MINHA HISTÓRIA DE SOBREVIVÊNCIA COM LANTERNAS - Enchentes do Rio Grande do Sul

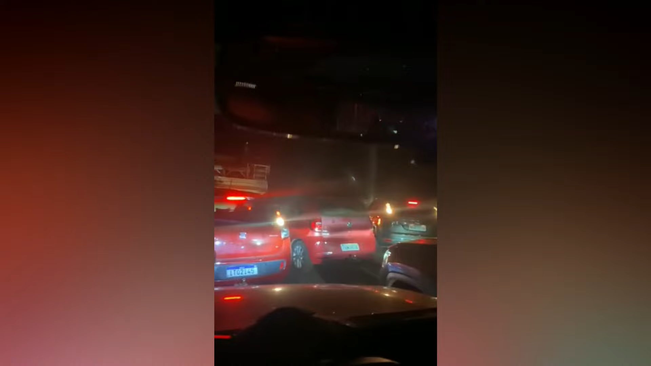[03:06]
é gente querendo dar a volta porque foi assaltado caramba, eu não imaginei que ia estar no meio de uma situação dessa aí